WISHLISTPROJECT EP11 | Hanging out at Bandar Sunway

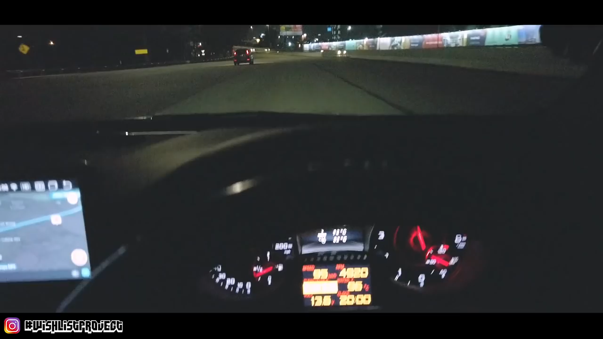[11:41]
The next step. Oh yo, so traffic jam this time.